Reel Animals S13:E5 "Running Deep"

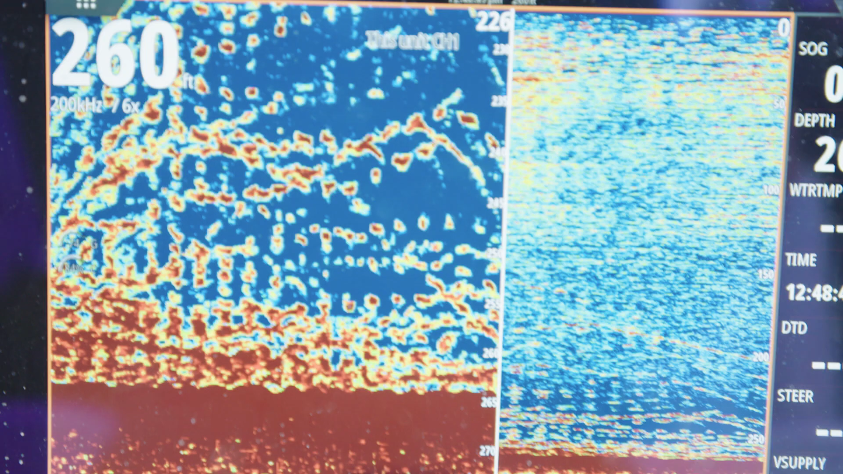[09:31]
The only thing I was praying for was that my baits would get past all the big amberjack that were swimming around on the machine, because good God, there was some big, really big amberjack on all of these spots.